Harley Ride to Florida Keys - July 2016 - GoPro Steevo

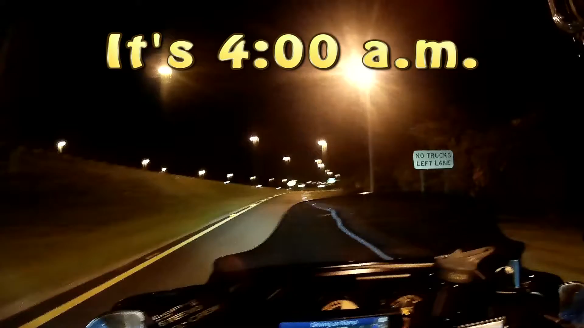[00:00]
Is there some reason why you're going so slow? We are entering a highway.
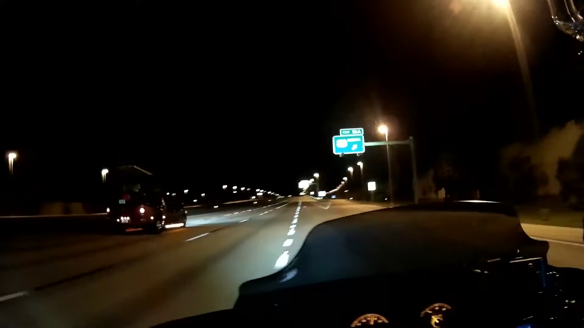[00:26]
Were you? Why are we on this ramp? Why are we on this exit lane?